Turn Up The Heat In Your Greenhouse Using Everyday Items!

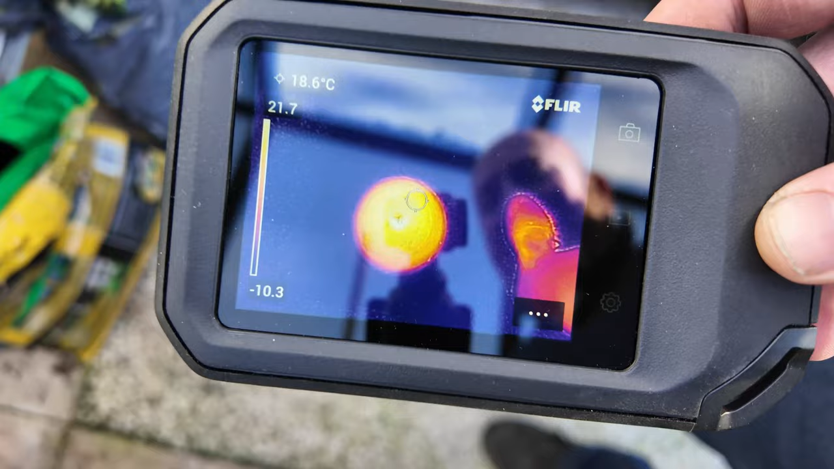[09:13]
On screen: spot 18.6°C
So, how does this nifty piece of kit work? And unfortunately, you are going to get my reflection in the screen here. Because it's sunny outside and I'm using two screens, it's going to reflect. So, you've got me and the camera as well as everything else we can see.
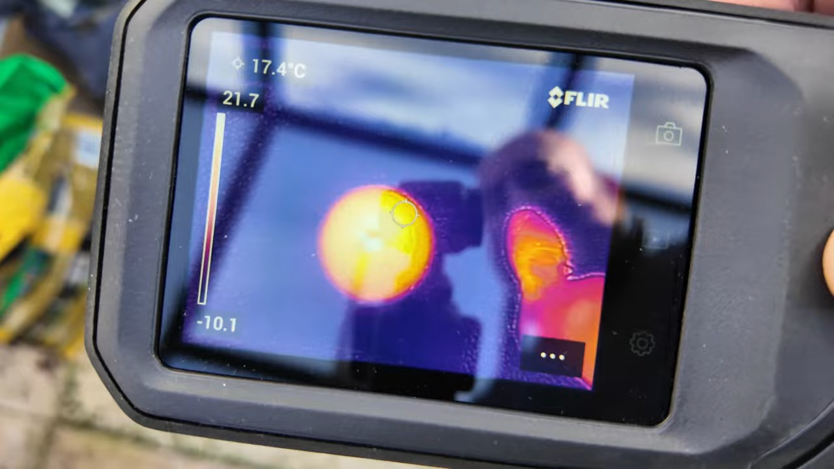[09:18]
On screen: spot 17.4°C
I'll try and zoom in a little bit there and help you out. So, you can see that the yellowy-orangey colours are the warm ones. So, you can see my foot over to the right-hand side there as well as the pot. So, the bluey-purply colours are the cold ones, that's the ground, and the yellowy-orange ones are the warm colours.
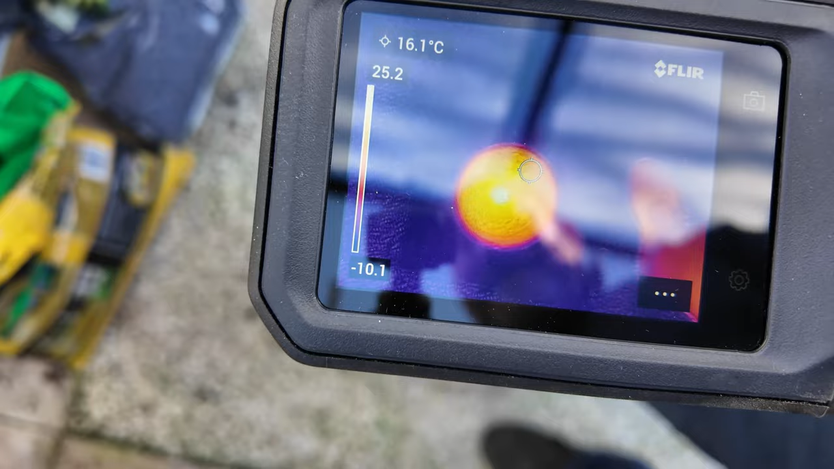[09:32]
On screen: spot 16.1°C
So, we can see that the pot depends where we are on the pot. If we move right into the middle there where the heat's coming out,
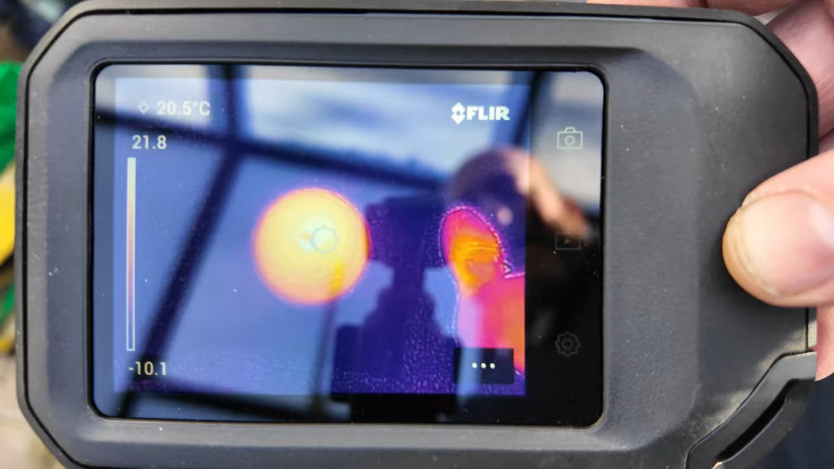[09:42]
On screen: spot 20.5°C
it goes up to 20 degrees and more towards the edge. It was a little bit cooler there towards the edge of the pot. And we're looking at about, you know, 16 to 14, down to 10 degrees there.
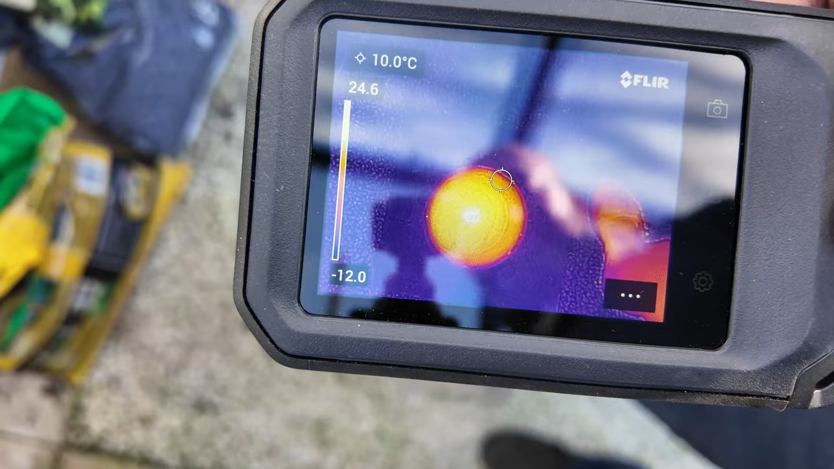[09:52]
On screen: spot 10.0°C
So, we're almost touching the gravel. But if we move on to the gravel itself, that drops right, right down in temperature there for us.
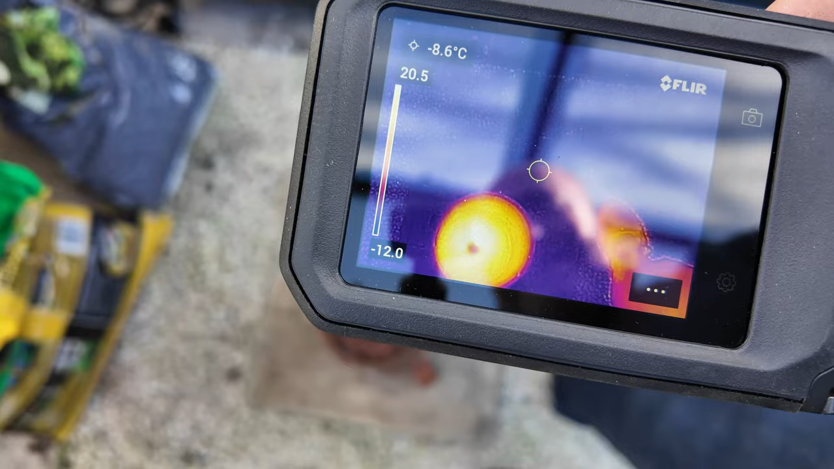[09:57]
On screen: spot -8.6°C
So, there we have it. The little chimney that could.